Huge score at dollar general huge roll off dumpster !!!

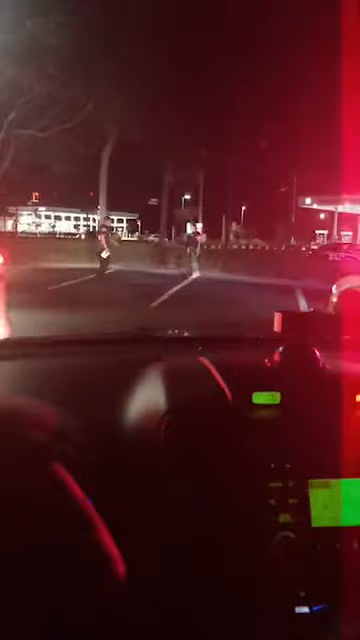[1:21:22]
OMG. She freaking hit somebody. Don't drink and drive, you guys. Don't drink and drive. Wow.
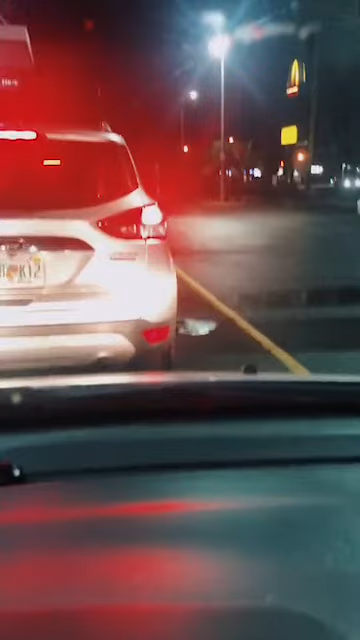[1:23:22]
Only in Palm Bay. She full-on hit that sign so hard. She hit that sign so hard, you guys. How the hell is she even walking right now?
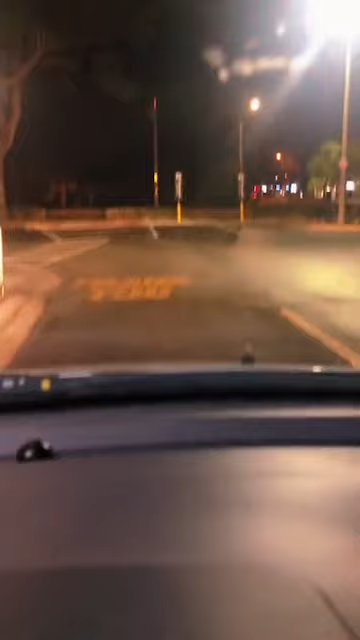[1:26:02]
Drinking and driving and hitting freaking stop signs. Or a sign. She hit a sign. Yeah, me too. I'm like, well, I guess I get to have some entertainment while I'm in the drive-thru. I know, I was watching her. I'm like, how is she even walking right now? She hit that sign back there. You see your car over there? No. See the car over there? Right there. See that car? She hit the sign. Yeah, she hit that damn sign. How is she walking? If I hit a sign, I wouldn't be walking.